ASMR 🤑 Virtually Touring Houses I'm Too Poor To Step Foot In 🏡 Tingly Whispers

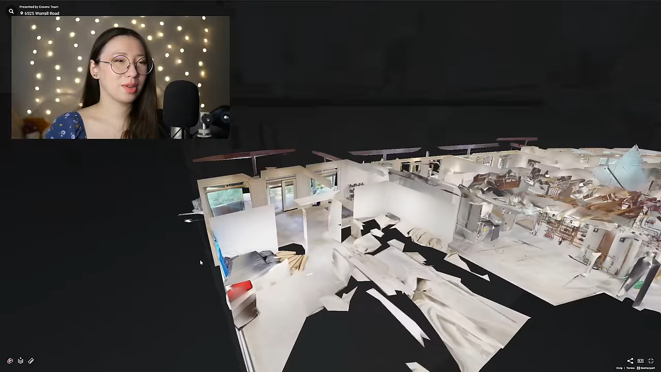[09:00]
I'm gonna take the shortcut up to the third floor. It's like taking the elevator.
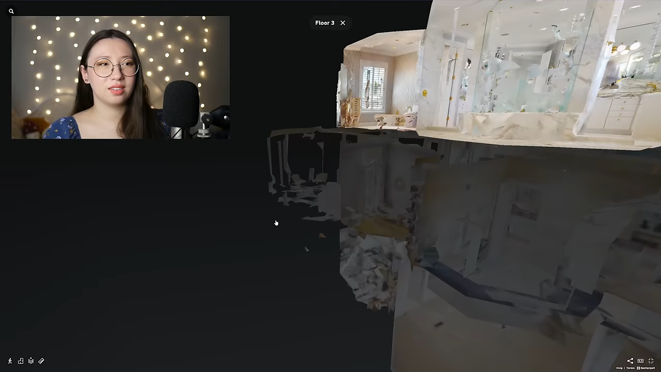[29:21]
I think that it doesn't open into anything, and I think it just
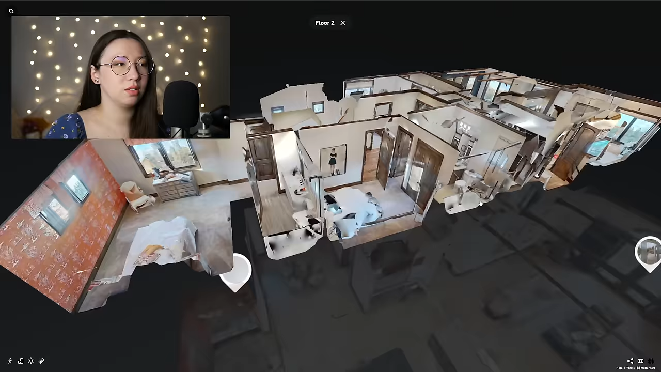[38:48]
I think we missed this bedroom down here, which looks like it has more bad wallpaper.
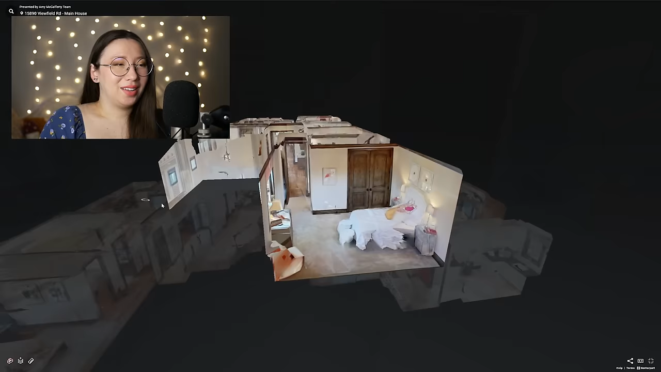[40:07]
So, can we see the other house? The one that's over
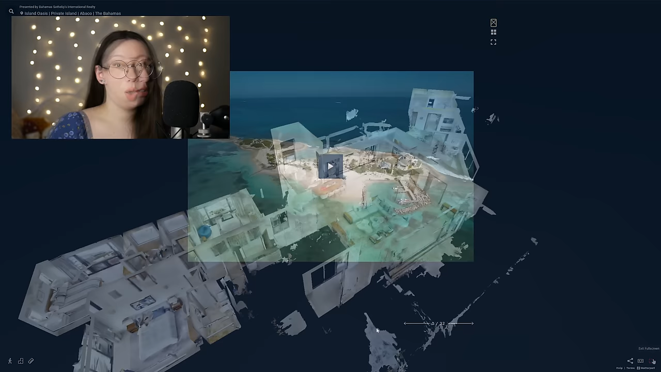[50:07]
Wait, hold on, there's a video. There's a video.